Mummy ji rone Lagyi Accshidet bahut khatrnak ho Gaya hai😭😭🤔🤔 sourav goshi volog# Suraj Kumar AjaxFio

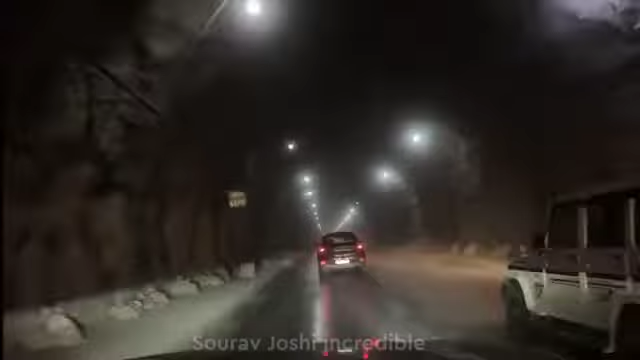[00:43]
है यहां तो ओवर टेक कर रहे है सब अलावड निया ना फिर